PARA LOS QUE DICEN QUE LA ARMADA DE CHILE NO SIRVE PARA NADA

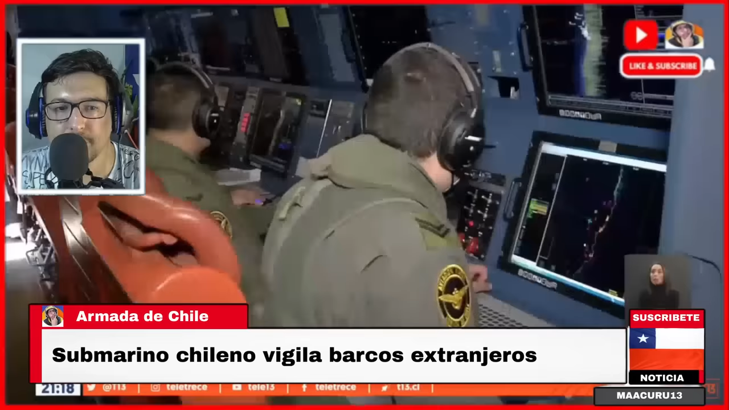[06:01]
En los nudos, unos 610 kilómetros por hora, fuimos testigos del trabajo de los tripulantes del P-3 Orión que monitorean con radares y cámaras infrarrojo el comportamiento de la flota extranjera.